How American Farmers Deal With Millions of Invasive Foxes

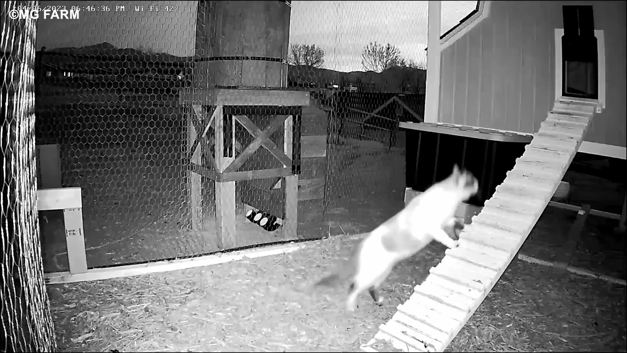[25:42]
One innovative way farmers are mitigating the problem of night predators is to easily install automatic chicken coop door openers. An automatic coop door is a door that is added to a coop that will automatically open in the morning and close the cage at night. It will remain closed all night, be strong enough to keep predators out,
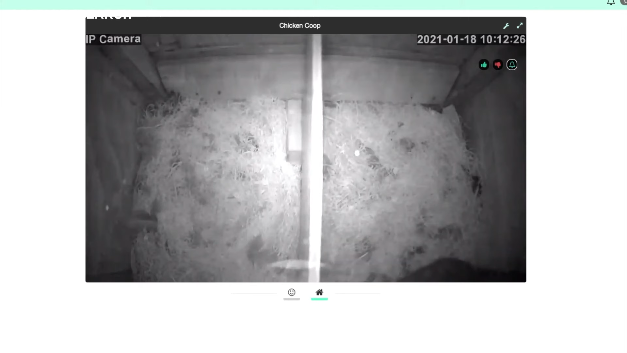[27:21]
Coop cameras are a great way to watch chickens, so their owners will know their potential hazards and can intervene when necessary.
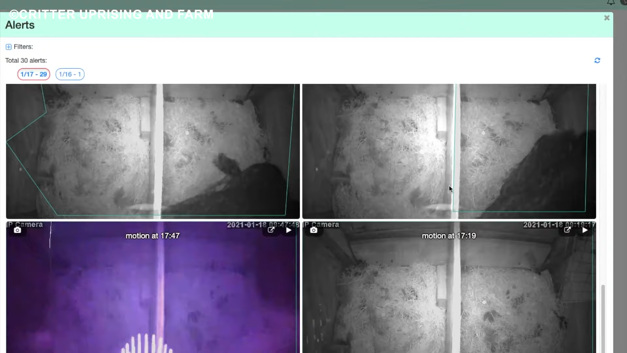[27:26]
There are different types of cameras for chicken coops. Motion detection cameras work by sensing any motion that occurs,
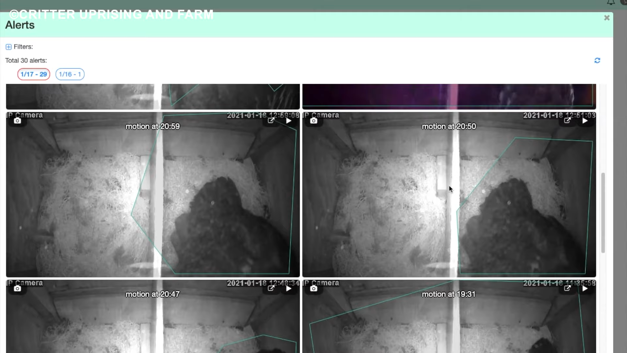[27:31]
typically at night, using infrared light.
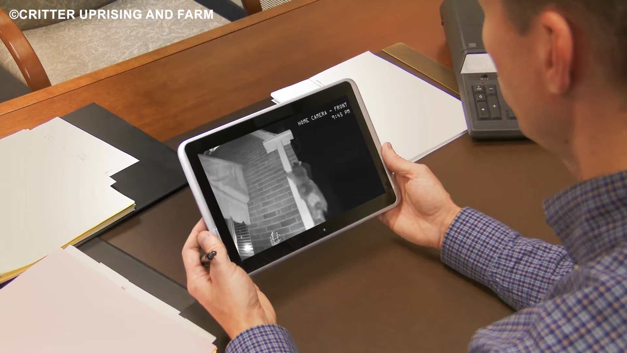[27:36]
Once any motion is detected in their sight range, they turn on and begin recording, like a trail camera.
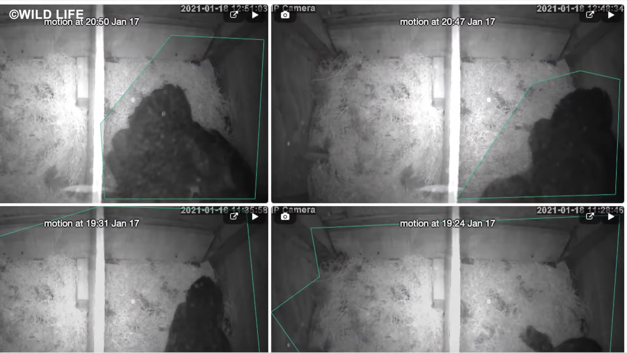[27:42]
Otherwise, they are connected to a Wi-Fi signal and send a real-time alert to the user's smart device, phone, computer, tablet, or smart speaker.